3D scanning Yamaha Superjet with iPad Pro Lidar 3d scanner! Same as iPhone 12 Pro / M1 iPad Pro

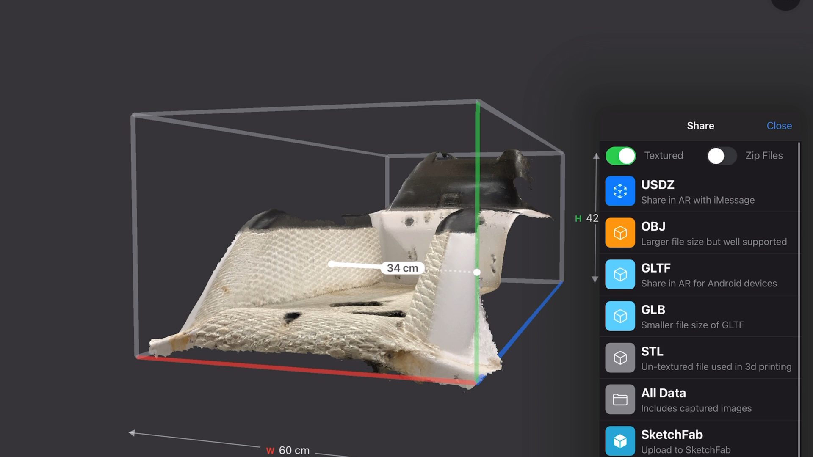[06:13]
You can take and share this directly to an OBJ file if I'm familiar with or an STL. Either one of those are going to work. Yeah. You can save it straight out of here and go ahead and email it